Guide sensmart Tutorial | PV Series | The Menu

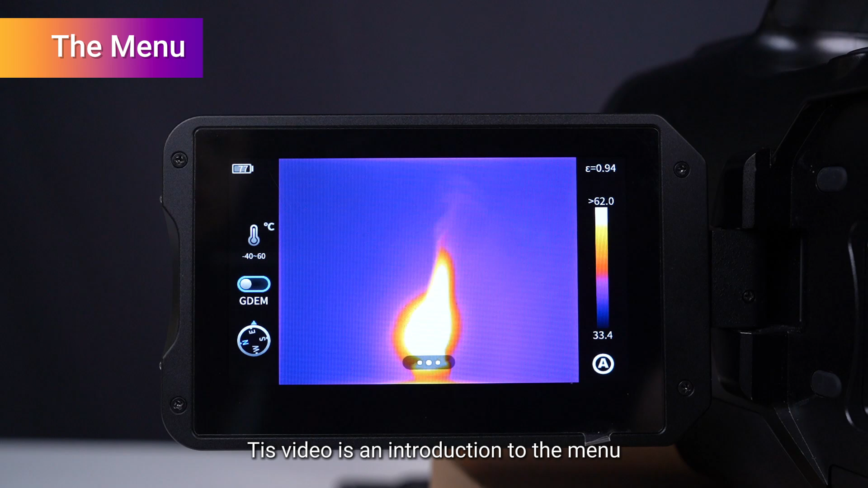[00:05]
this video is an introduction to the menu first click the button here to call up the menu interface
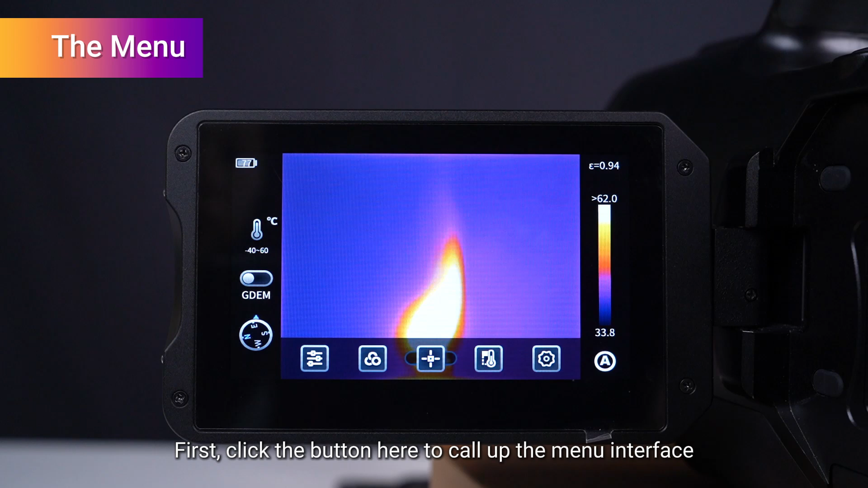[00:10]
firstly set the temperature measurement parameters such as the reflectivity
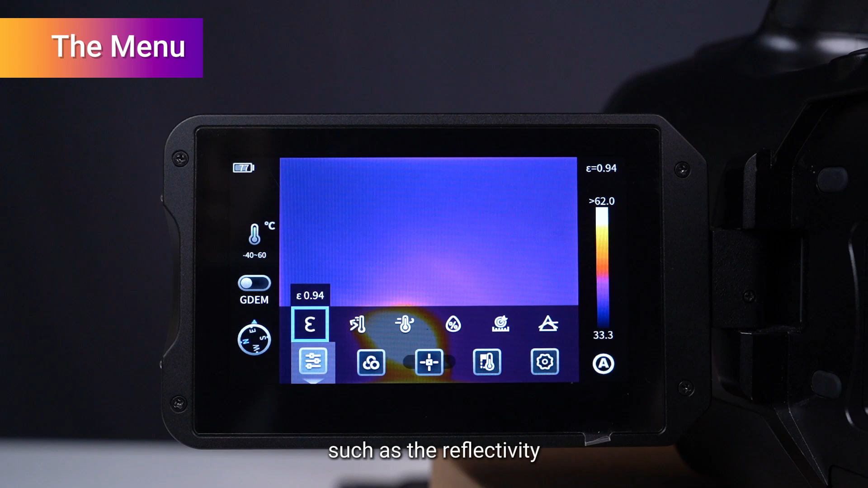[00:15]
reflected temperature atmospheric temperature relative humidity
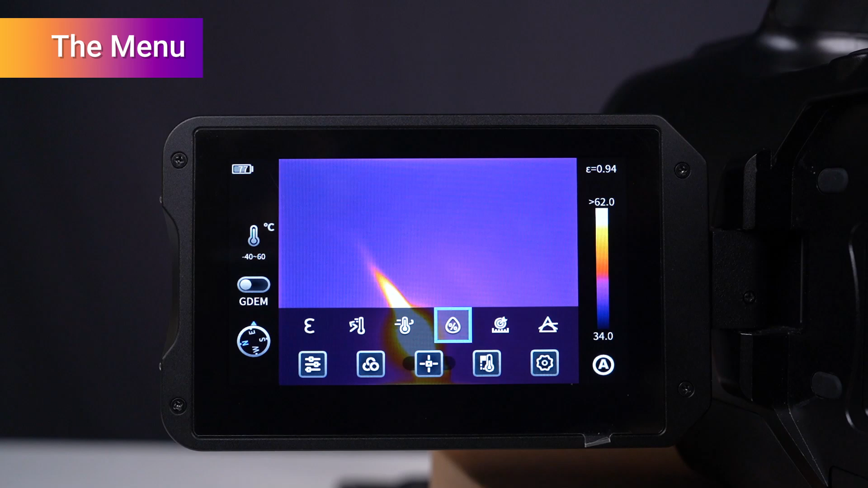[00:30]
target distance atmospheric transmissivity
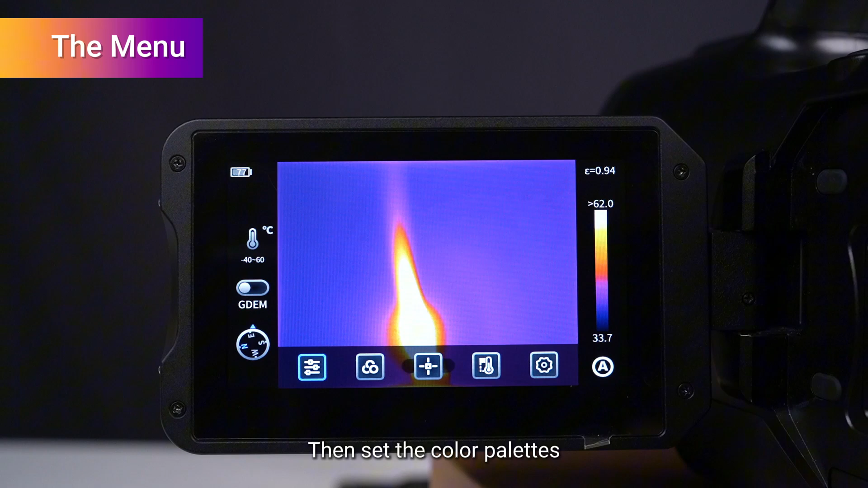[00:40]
then set the color palettes you can easily switch between different palettes
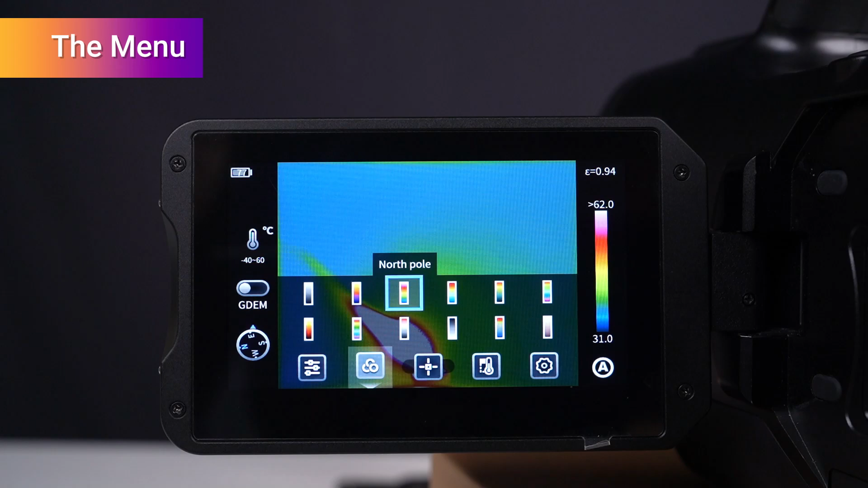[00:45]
next add the analysis target you can set the dots
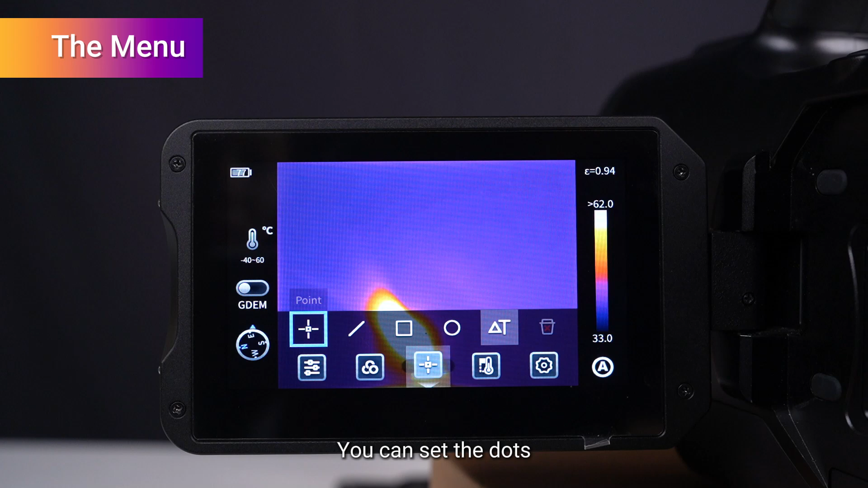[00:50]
lines rectangles circles and the temperature difference mode the device
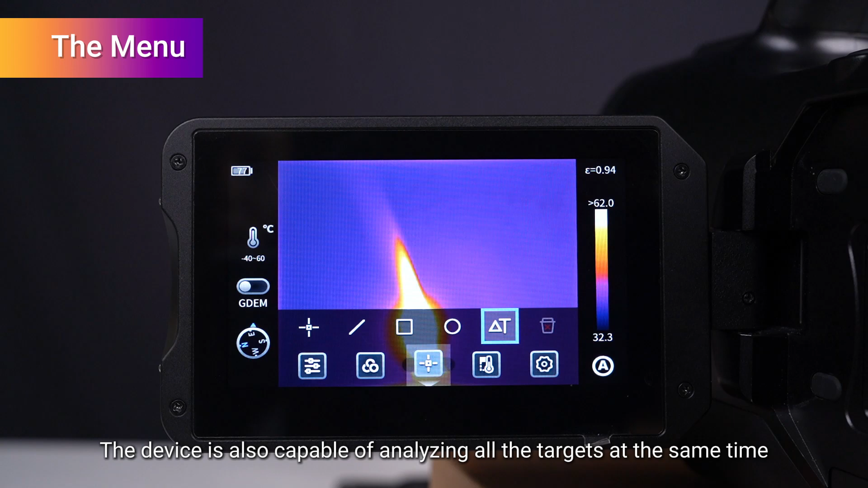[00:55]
is also capable of analyzing all the targets at the same time then let's set the
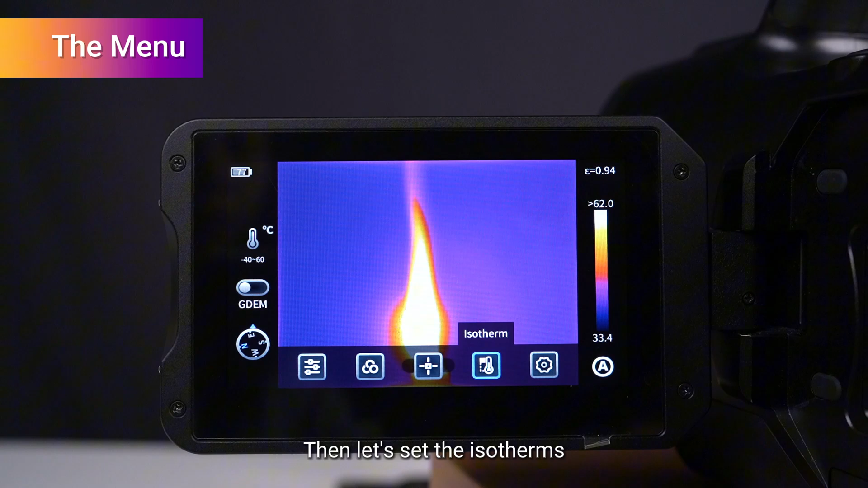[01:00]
isotherms the default setting is to have no isotherm which means the isotherm is
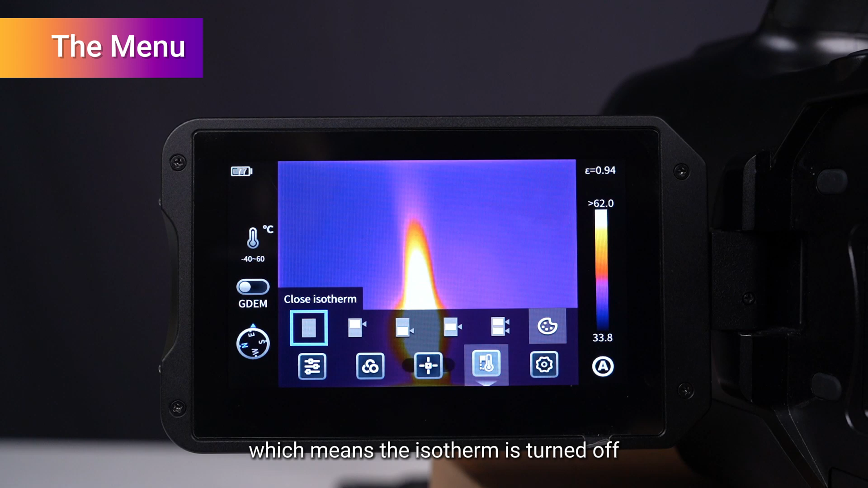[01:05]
turned off upper isotherm lower isotherm and interval isotherm
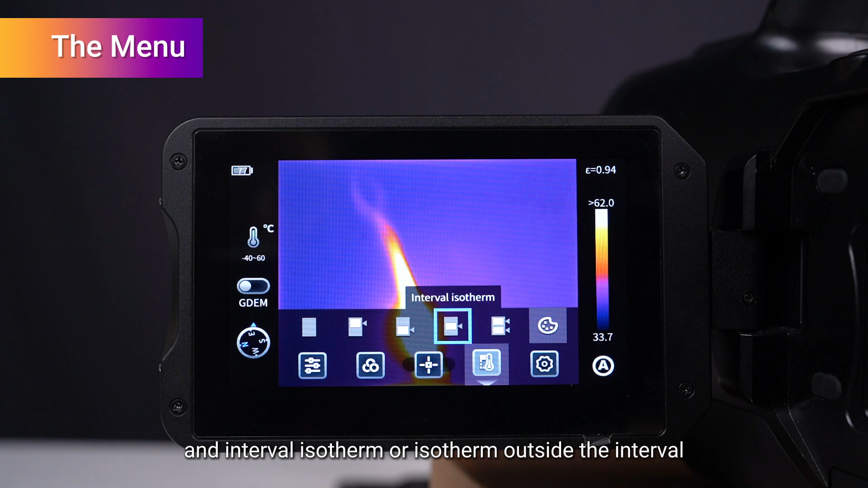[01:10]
or isotherm outside the interval we can also customize the colors of the isotherms
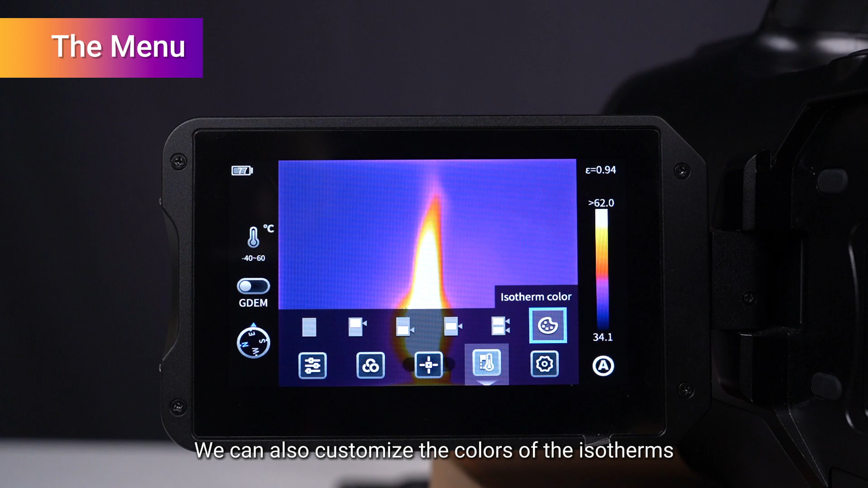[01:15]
choose different isotherm colors based on the needs of various scenarios